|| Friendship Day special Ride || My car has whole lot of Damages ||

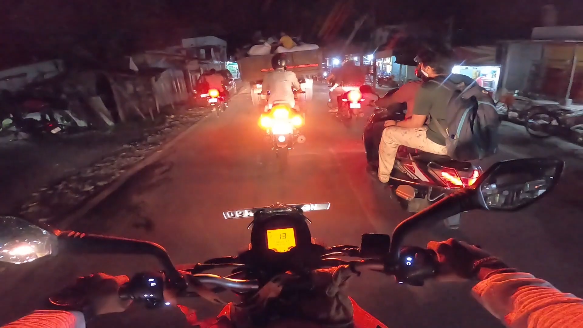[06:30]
সামনে যে ট্রাকটা আছে এত লোডেড, আমরা একে ওভারটেকও করতে পারছি না, মানে সিটিতে চালানো ইজ হেডেক আর কিছু, মানে এক ফোরটা জায়গা পাচ্ছি না একে ওভারটেক করবো বেশি।